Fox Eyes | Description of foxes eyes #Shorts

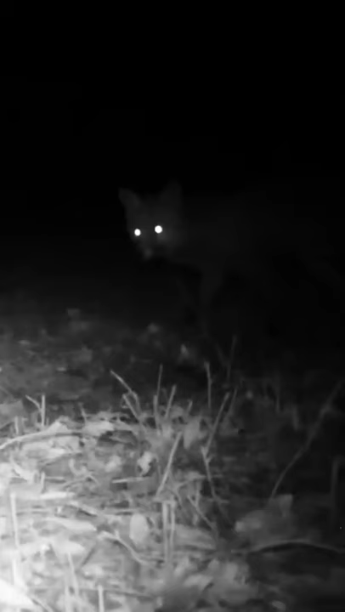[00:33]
Because their eyes reflect the light that passes through them, at night it may seem like their eyes are glowing. However, it is just the light reflecting from them.